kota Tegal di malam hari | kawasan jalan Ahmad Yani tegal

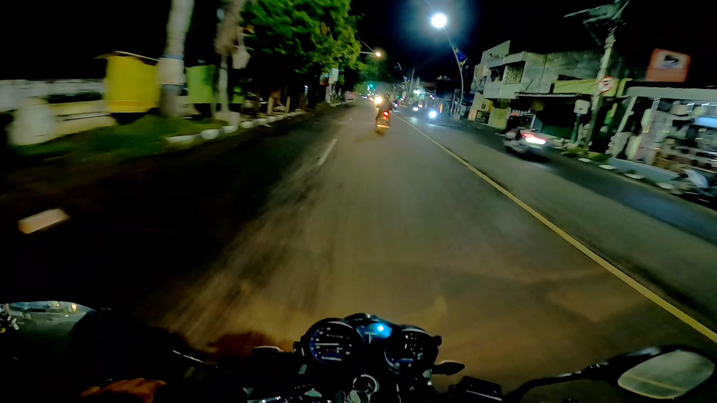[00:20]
Nah, biasalah cari angin malam sambil ngevlog ya. Sambil kita melihat situasi dari Kota Tegal malam hari ya. Oke guys, masih bisa ya. Nah, ini berada di Rumah Sakit Kardina guys. Ini sebelah kiri saya itu Rumah Sakit Kardina ya. Oke, kita lurus terus mau melihat bagaimana sih kondisi suasana malam hari di Kota Tegal itu sendiri ya.
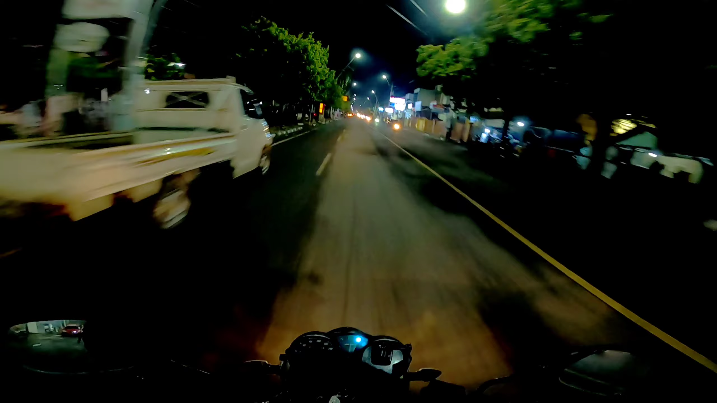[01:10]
Nah, di depan itu ada rel kereta api ya guys. Ini namanya ya rel kereta api Karangdewa. Terkenalnya di situ Karangdewa, rel kereta api Karangdewa ya. Woi.
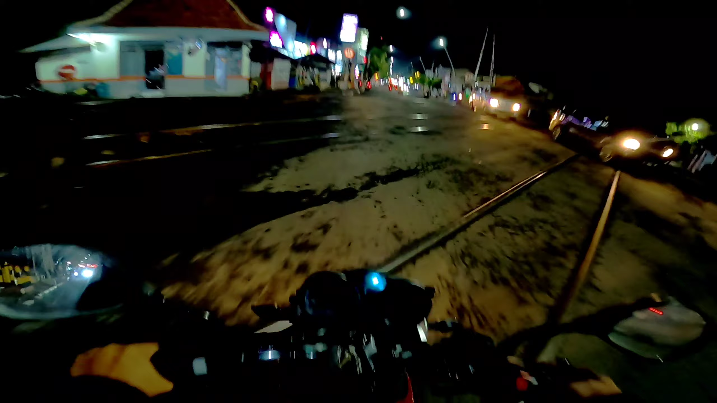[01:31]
Woi. Nah, itu di sebelah kiri saya itu banyak sekali ruko-ruko ya.
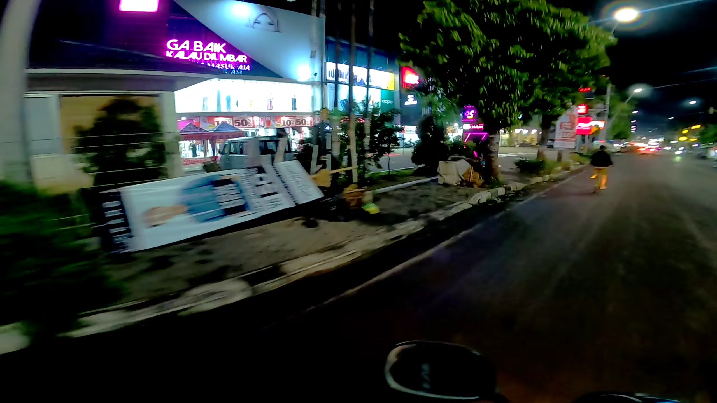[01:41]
Ada Aiger, ada Arai juga, ada Green Lake.
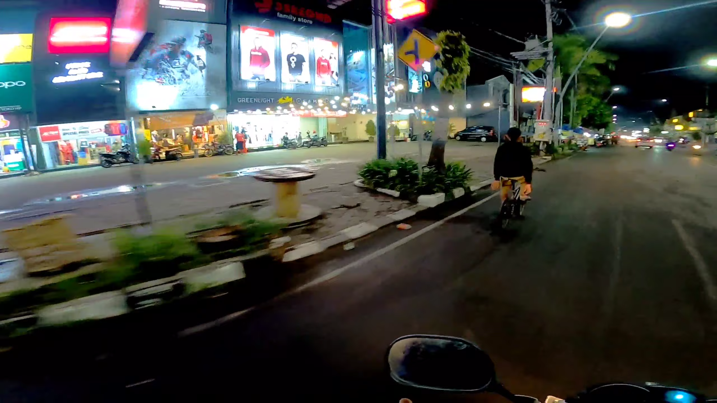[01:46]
Oh, banyak lah pokoknya. Kalau mau ke situ monggo silakan. Yang penting duitnya aja yang banyakin. Nah, itu ada Swiss House, roti Swiss House.
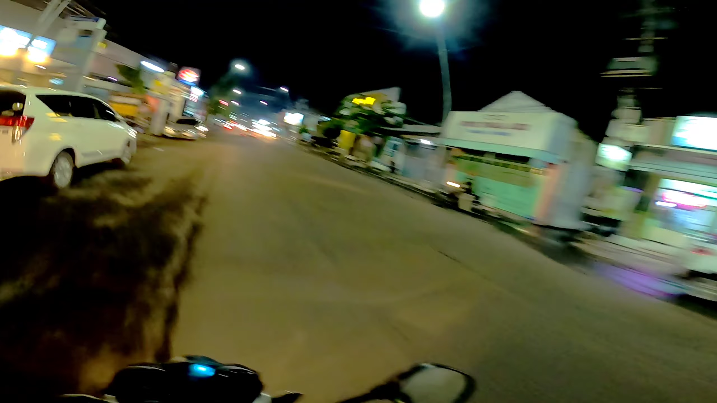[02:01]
Di sebelah kanan saya itu ada Crispo. Udah tutup ya pastinya, udah malam sih ya. Oh, nice. Nah, ini saya berada di Jalan AR Hakim. Jalan AR Hakim Kota Tegal. Oh, sama kebab. Mantap. Belum pernah nyobain sih. Oh, Elizabeth. Nah, di depan itu nanti ini ya, apa namanya?
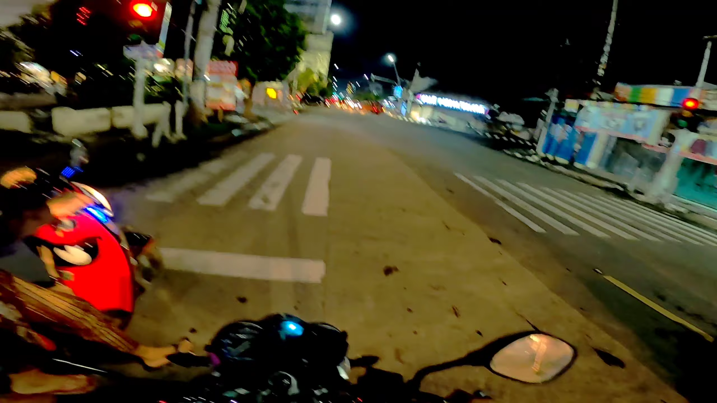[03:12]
Lampu merah harus berhenti dulu. Oke, siap. Oke, guys. Lampu merah Jogja Mall ini sebelah kanan ke Jalan Kartini ya. Kita lurus saja. Oke, guys. Gas lah. Depan ada ATM Bank Mandiri ya. Di sini Telkomsel guys, itu gedung Telkomsel ya guys.
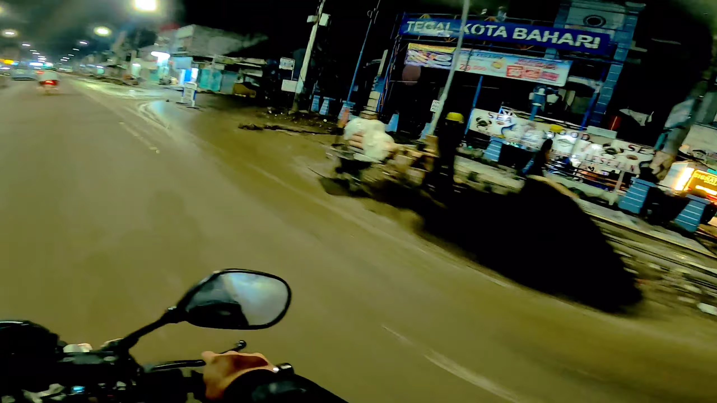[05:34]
Ya, itu kan banyak pekerja juga ya guys ya. Nah ini Jalan Ahmad Yani ini dulunya itu dua arah ya, kanan kiri. Nah sekarang itu diberlakukan sudah satu arah itu sejak sebulan yang lalu mungkin ya, atau kurang lebih ya segitulah ya guys. Nah nanti itu ada lampu merah di depan saya guys. Di depan lampu merah itu belok kanan ke arah Jalan Setiabudi. Kalau belok kiri ke arah Pasar Sore ya, Hadad itu.
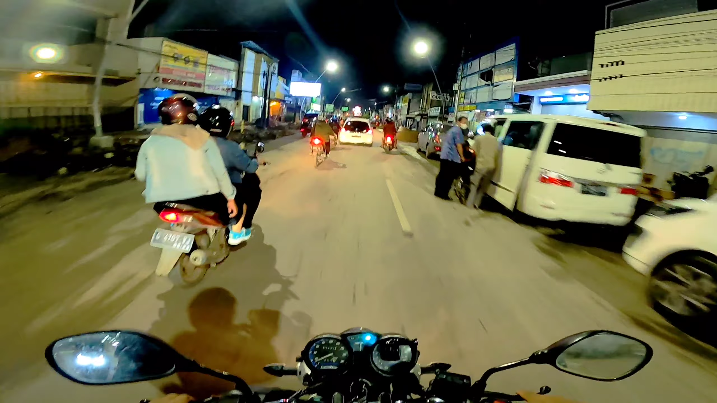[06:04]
Kalau lurus itu ke arah Balai Kota Lama. Ya, kita nanti ambil ke arah Jalan Setiabudi ya guys ya. Jalan Setiabudi.
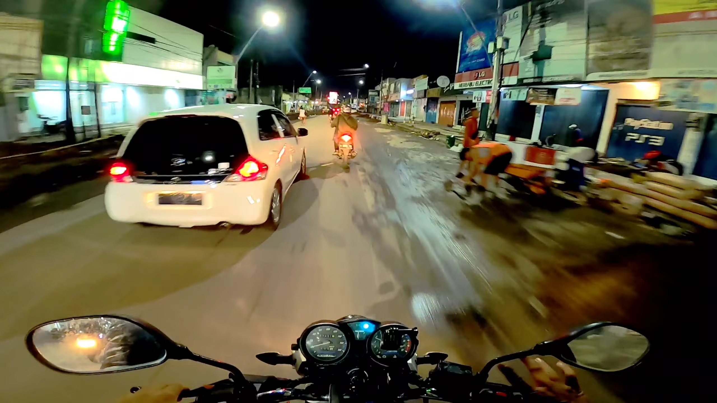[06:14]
Nanti kita ke SMA 4, nanti tembusnya ke Panggung. Nah, itu Panggung nanti tembusnya lagi ke alun-alun Kota Tegal, guys. Apakah bisa belok? Belok kanan bisa enggak, guys? Di sini, guys. Bisa kali ya? Nanti kita belok kanan ke arah Setiabudi.
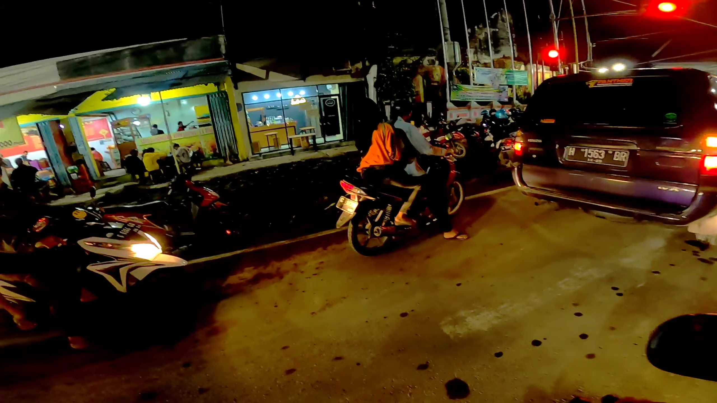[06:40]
Loh, di sini ada apa, guys? Oke, kita belok kanan ke arah Jalan Setiabudi ya. Nah, ini guys, Jalan Setiabudi di malam hari. Ya, seperti inilah ya kondisinya, guys. Suasananya juga banyak pedagang ya. Tentunya di sini itu banyak pedagang, terutama pedagang pecel lele Lamongan sama pedagang martabak, sate juga ada sih.
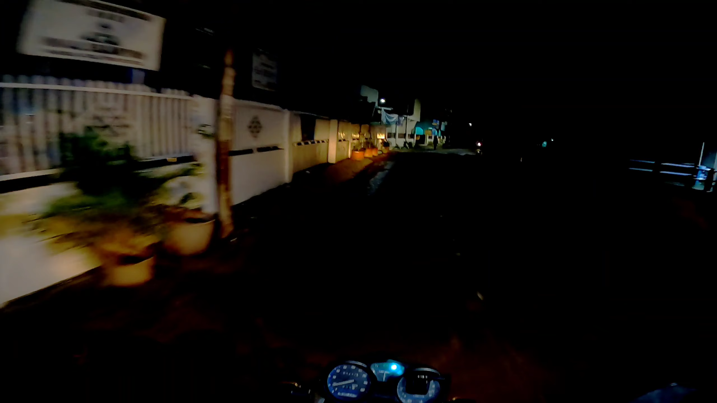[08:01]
Nah ini ada MPI Islamiyah Panggung Kota Tegal guys, yang dekat dari Panggung, yang dekat, yang rumahnya dari Panggung, boleh lah ya.
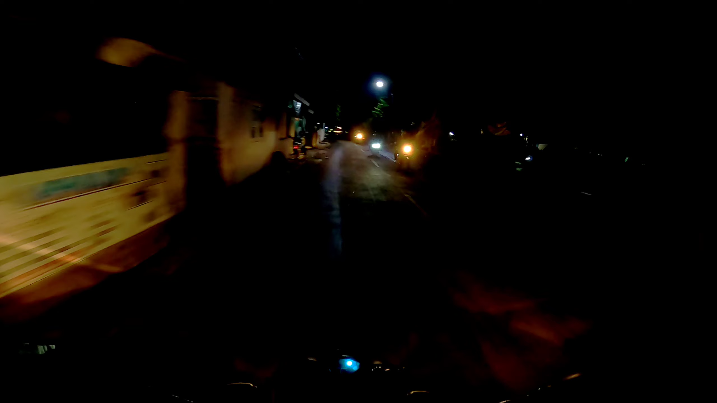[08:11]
Ini penerangannya termasuknya ini gelap sih ya, termasuknya di sini gelap juga. Kurang penerangan. Nah, itu Water Ledeng sudah kelihatan dari sini, guys.
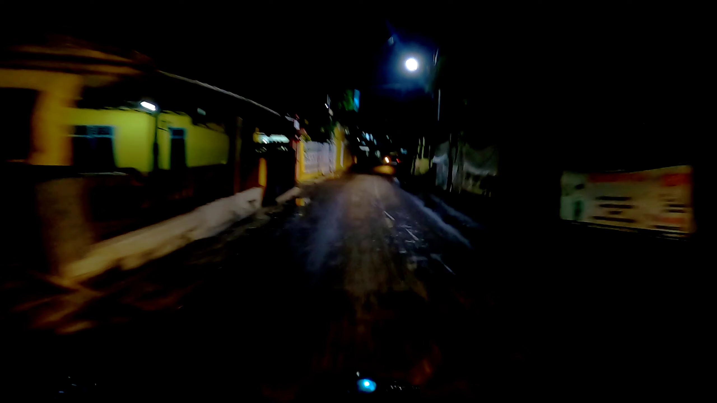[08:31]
Menara Water Ledeng Kota Tegal. Nah, itu aduh nggak bisa, anjay. Kok nggak bisa, guys?
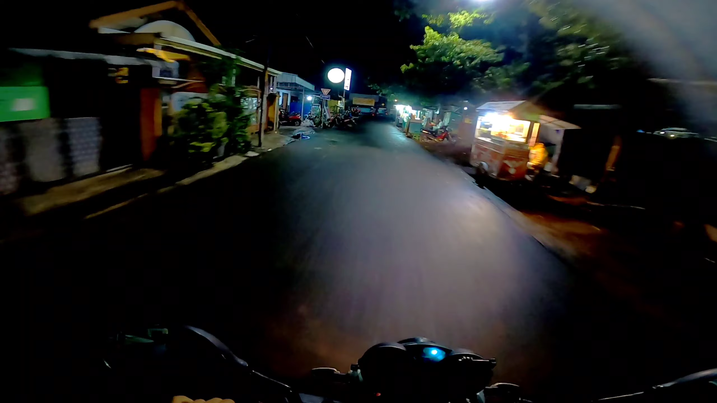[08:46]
Kok nggak bisa lewat ya? Oh.
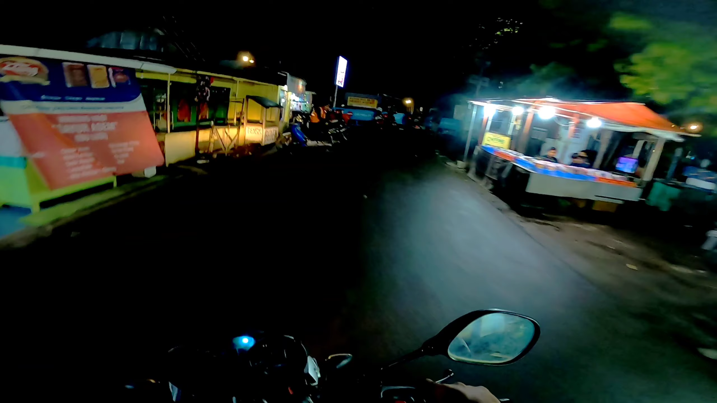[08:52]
Harus bisa lewat, Mas. Waduh.
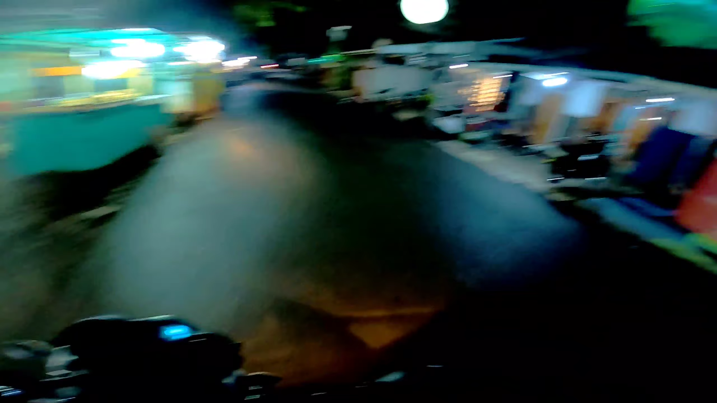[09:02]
Ternyata nggak bisa lewat, guys. Nggak bisa lewat dari arah Panggung ke menuju ke Jalan Pancasila Kota Tegal ya. Waduh. Karena di Jalan Pancasila Kota Tegal itu sendiri Taman Pancasila itu sudah dibuka ya. Saya lupa nih.
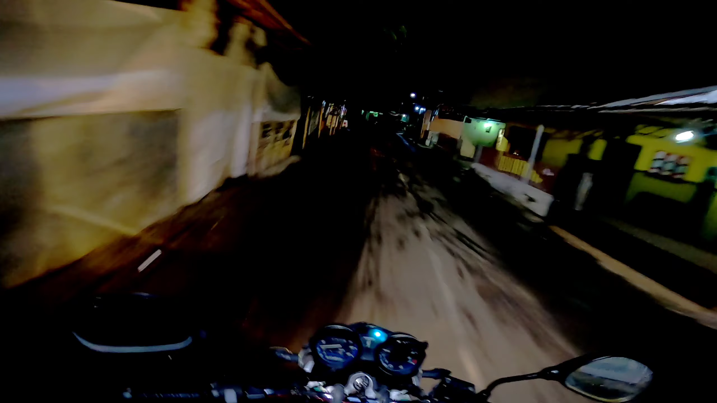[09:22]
Saya nggak ngeh ya guys, nggak ngeh, bahwa nggak sadar bahwa di arah Panggung ke Jalan Pancasila itu nggak bisa dilewati ya, ditutup sementara. Nanti kalau jam 9 mungkin atau jam 9 ke atas bisa dibuka lagi ya guys. Nanti kita ke arah belok kanan aja guys, menuju ke stasiun ya, menuju ke stasiun Kota Tegal.